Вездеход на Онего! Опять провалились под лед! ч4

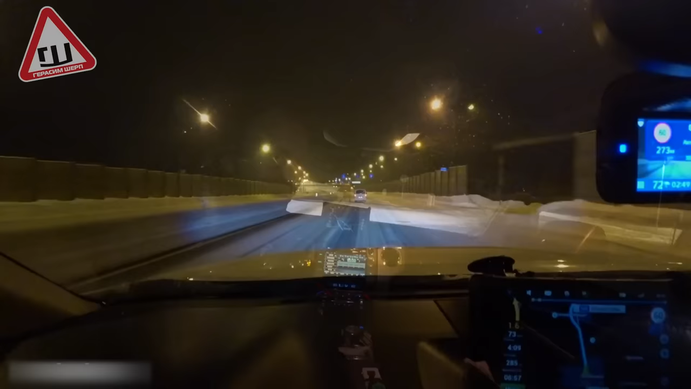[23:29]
Гера едет в автобусе впереди. Так что, Коля, вот он, смотри. Уже катит в сторону. В правильную сторону катит. Так, ребят, мы встали уже за Ярославлем на Газпроме на ночевку.